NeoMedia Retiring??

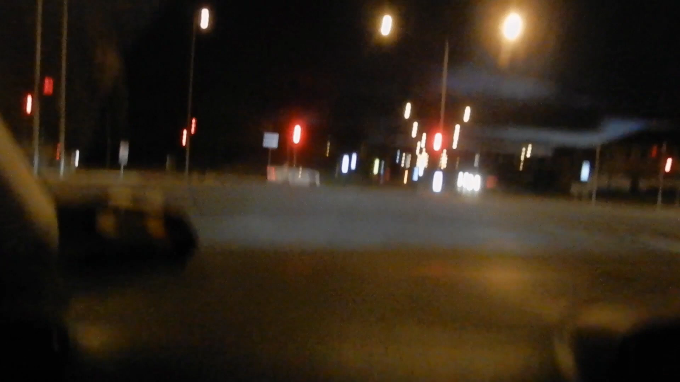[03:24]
Are you gonna straight? Left or right? I'm gonna take right.